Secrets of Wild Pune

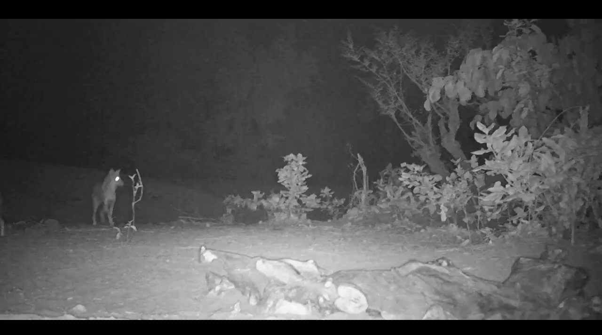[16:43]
Besides jackals, foxes and hyenas also feed on the same carcass. Within a couple of nights, the carcass is almost finished.
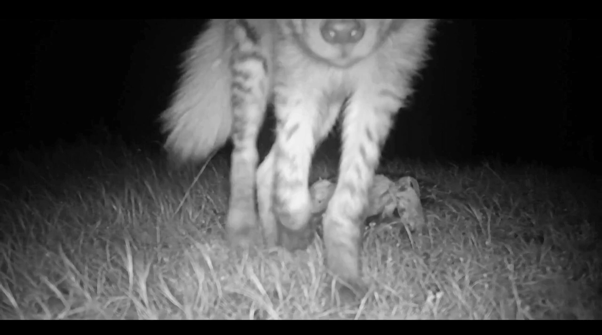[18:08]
But this hyena looks more interested in the camera trap.
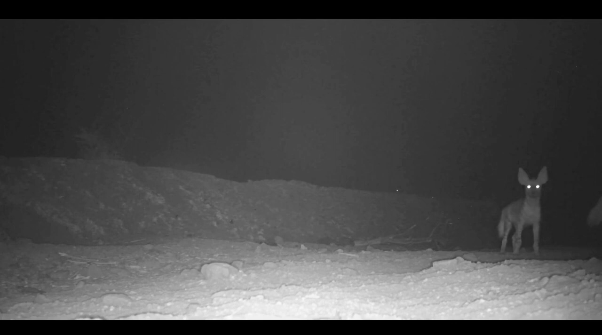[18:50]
Both are curious about the camera trap.
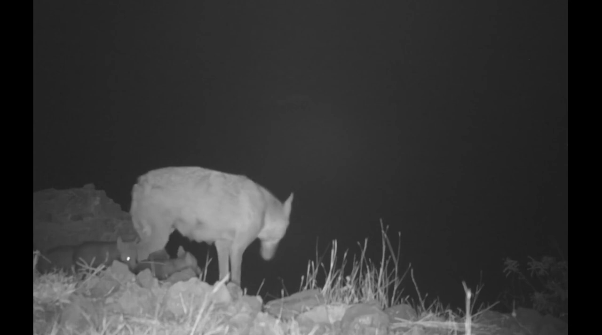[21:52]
Are shifted to a new den when the female senses danger or even as a routine.
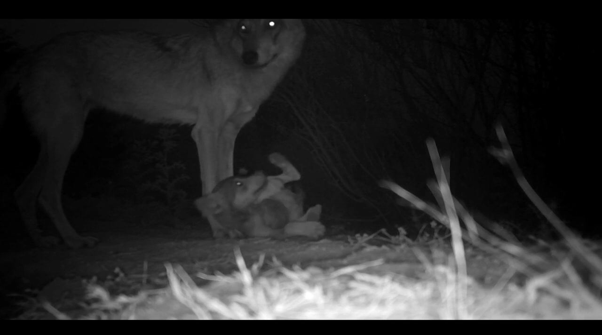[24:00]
Adults are greeted with much enthusiasm.